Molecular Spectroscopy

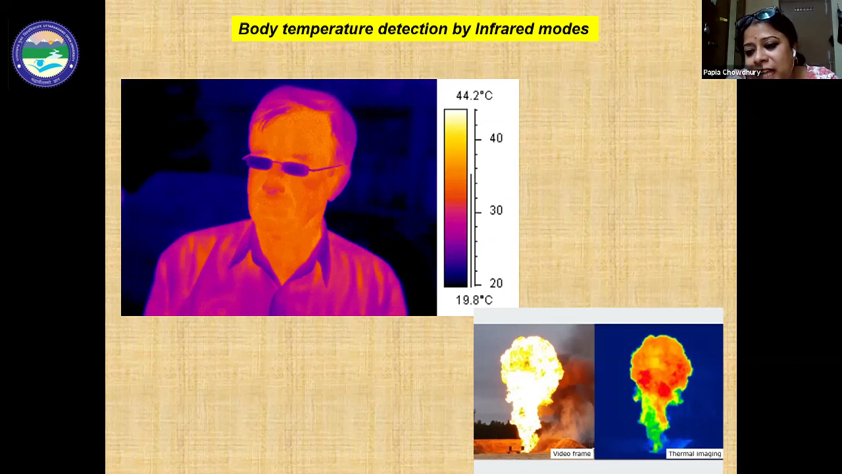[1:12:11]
On screen: scale top 44.2°C, scale bottom 19.8°C
If you see it, by normal video, you can see only yellow light. But if it is IR light, what you can see that? The temperature of that mid region is very much high. Corresponding to the outer side region. So there is another one. Always, the temperature of our eye region or the mouth region is more. If you get the flavor of that. If you touch your, put your hand in front of your mouth. You can see, you can feel the temperature. Actually, from mouth, we can give the radiation which is in front of your mouth.
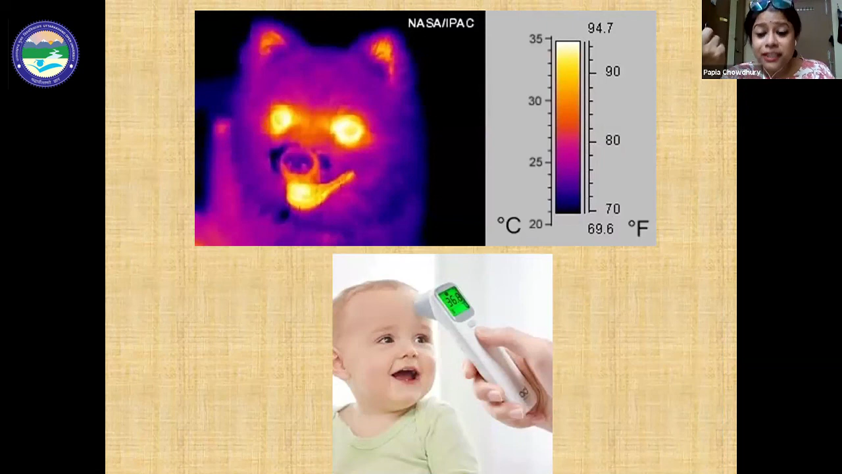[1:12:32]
On screen: scale top 94.7°F, scale bottom 69.6°F
And its temperature is higher. So nowadays, we are using this technique of IR detection to identify the body temperature. So this is the picture of an airport. Where we can, from several persons, we can identify. If I have an IR detector, I can identify the person who has fever or not. So here, more than around 40 degree centigrade, then its signal will be red. So the lower one figure is the temperature of that region. Where from that, from the IR detector, we can detect that.
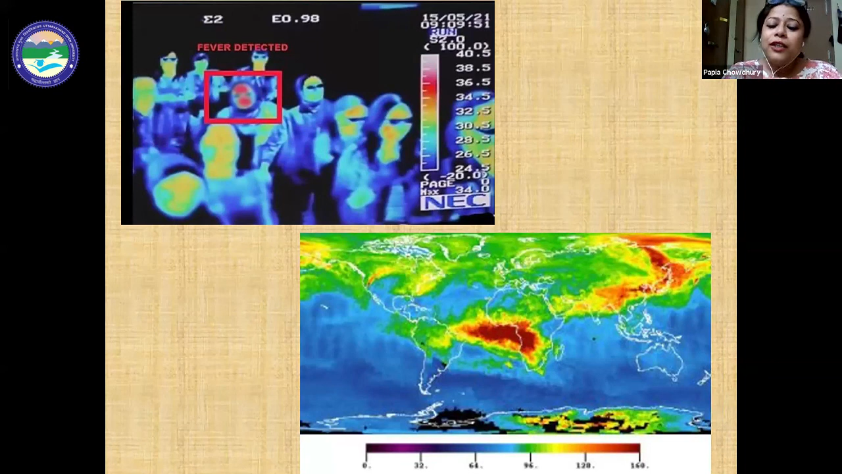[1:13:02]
Where the more pollutions or the more engines or the more industries are working. So this is the picture of that. So IR imaging at the night also, we can use the night,